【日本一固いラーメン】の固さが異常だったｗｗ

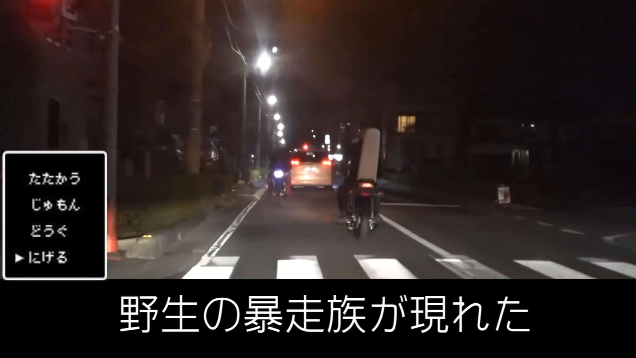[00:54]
うわーもう電気もついてないよ、後ろ。ハイロンの台みたいになってた。確かに、ハイロンの台みたいになってた。怖いってもー。イルミネーションのやつ。すごー。
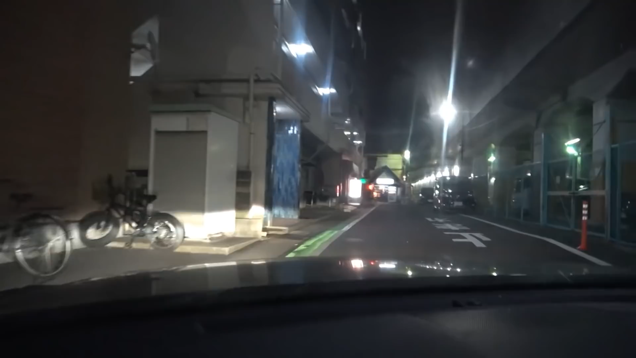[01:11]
ラーメン屋兼居酒屋らしいんですよね。
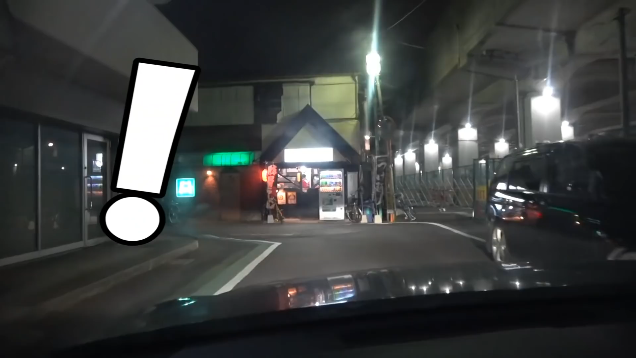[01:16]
あったったったった。これや。ラーメンちょい飲み相沢屋。